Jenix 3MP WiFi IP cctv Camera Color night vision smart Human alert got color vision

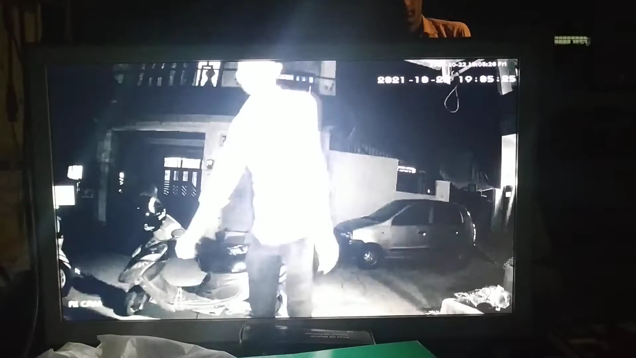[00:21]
इसकी लाइट जो है ये कलर मोड में आता है और इसके अंदर वाइट लाइट जल जाती है।